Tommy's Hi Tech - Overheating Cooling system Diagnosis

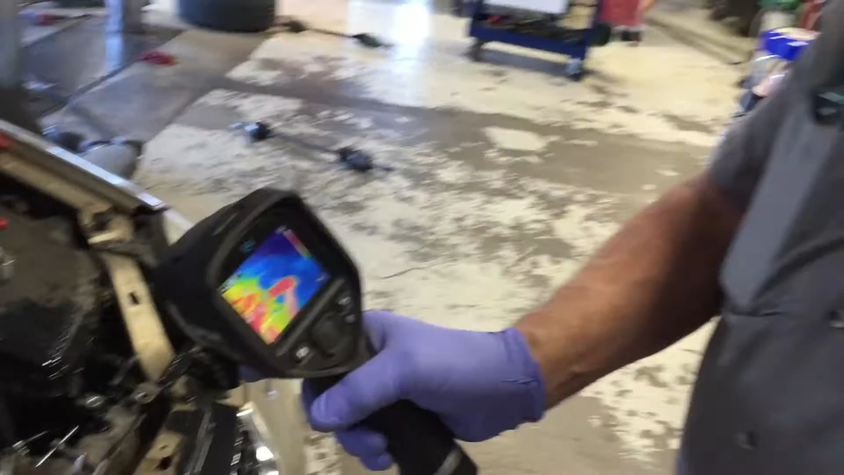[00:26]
This is an infrared temperature gun. Okay. It's very accurate. It has a little target which can give you exact temperature.
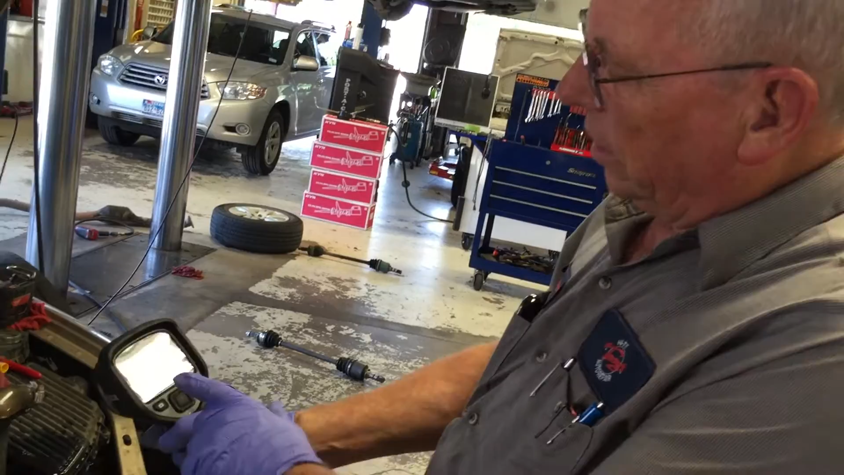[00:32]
I don't know if you can see it but if I put it right on that hose it shows up
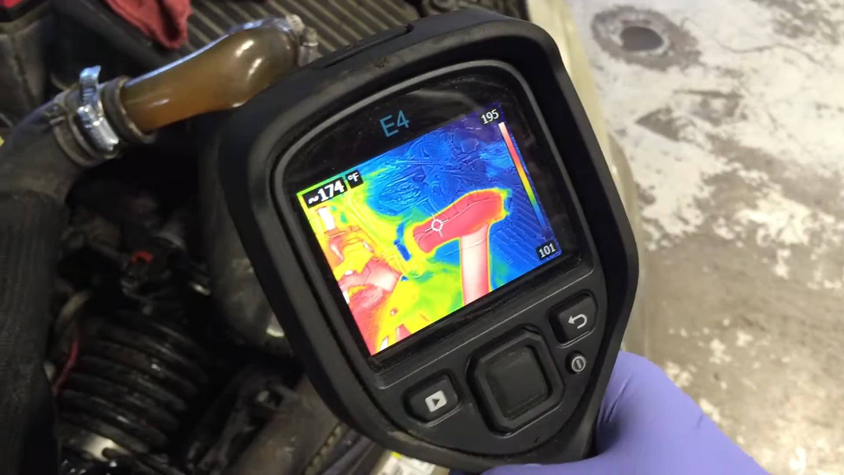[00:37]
On screen: spot 174°F
in the corner there the temperature exactly and the variation of temperatures with the
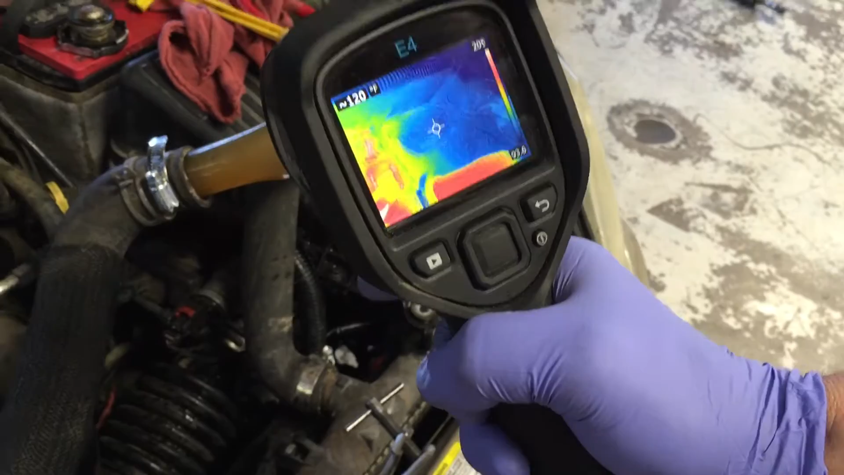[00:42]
colors so I can see how hot my engine is but more importantly
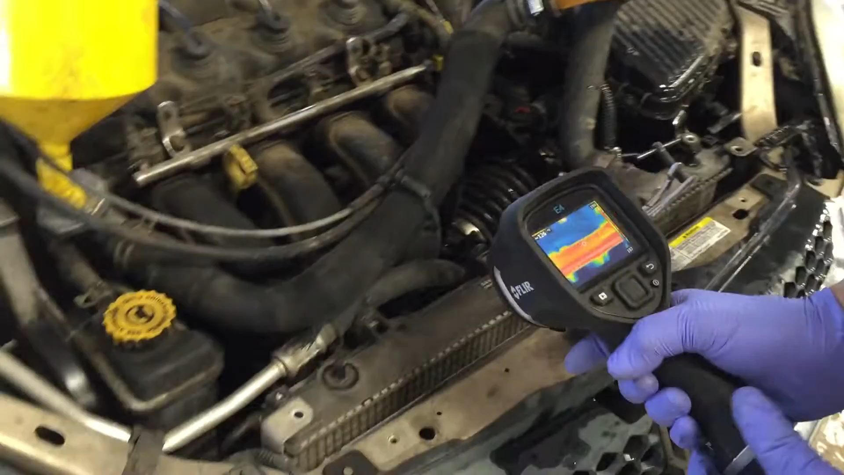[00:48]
we have separated the radiator from the condenser and we can look down in
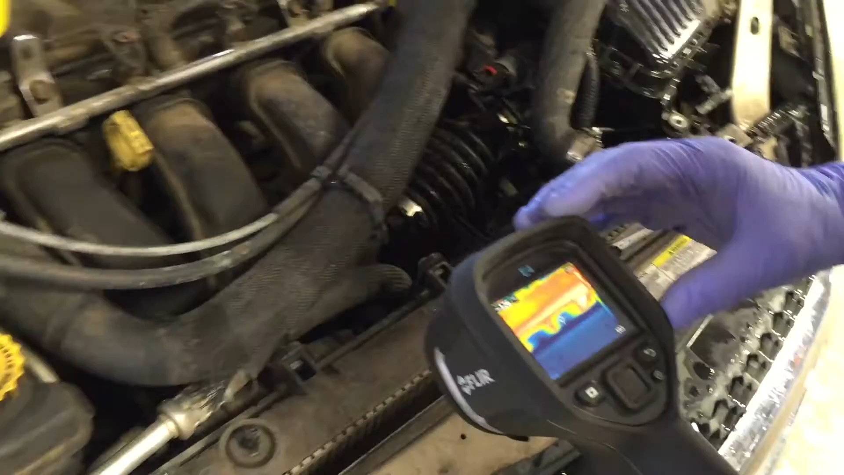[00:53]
there and see how hot or how cold our radiator is and if there's
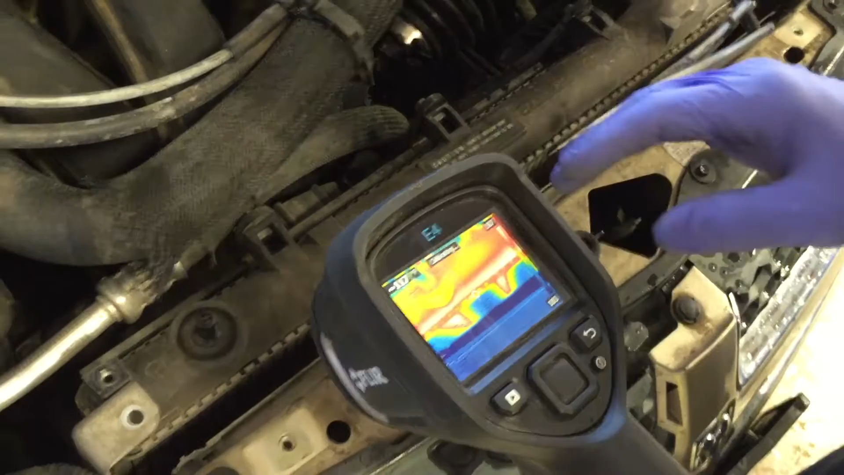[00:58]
cold spots on the radiator and we're looking for cold spots because the
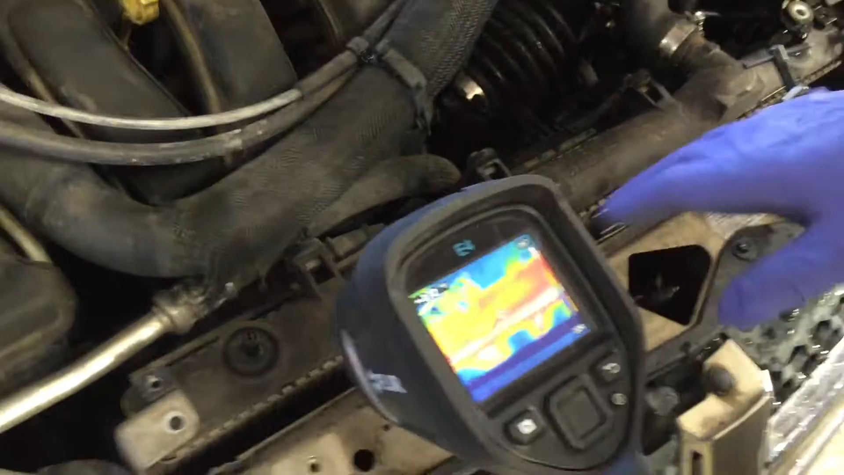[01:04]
radiator may be stopped up okay and if it's not getting rid of the heat we're gonna get overheating okay
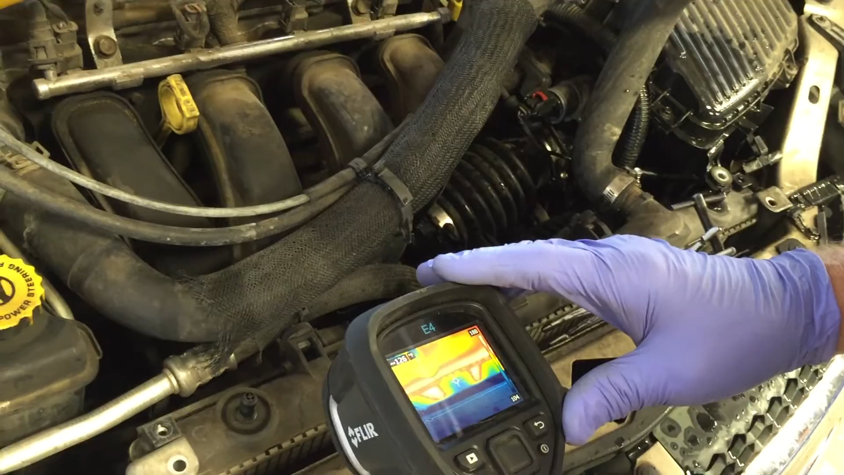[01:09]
also if the water pump is rusted and not rusted and not pumping we
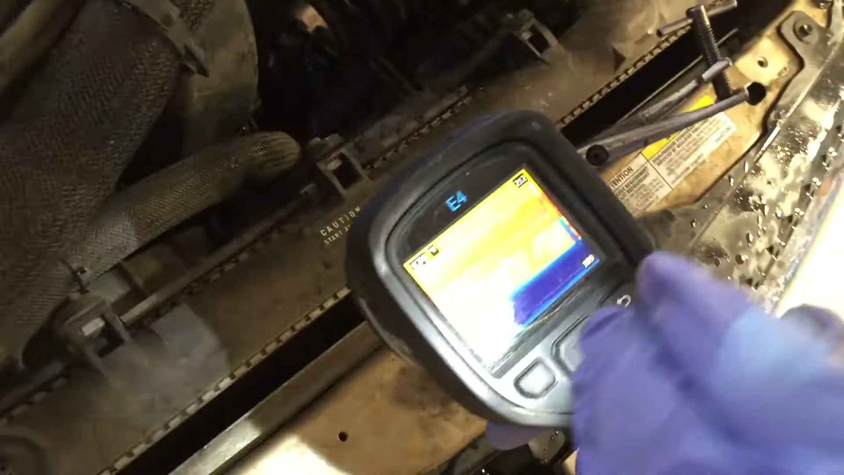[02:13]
so down inside we can target right there you can
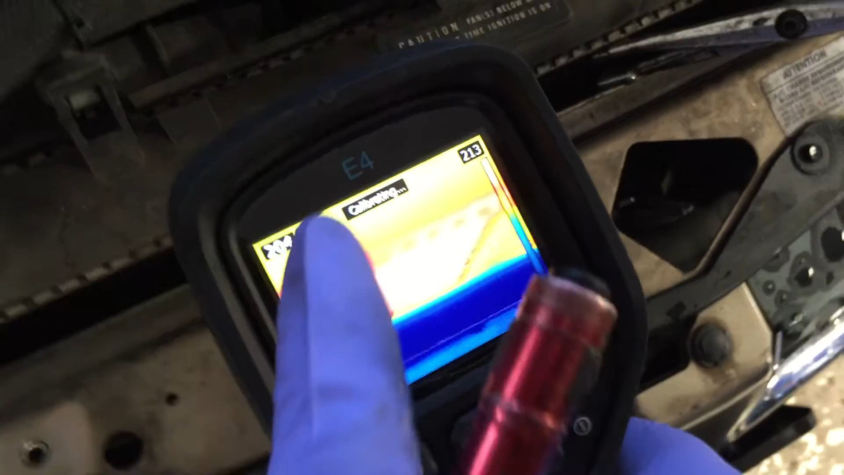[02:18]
see over here we're 200 degrees on our oh wow yeah now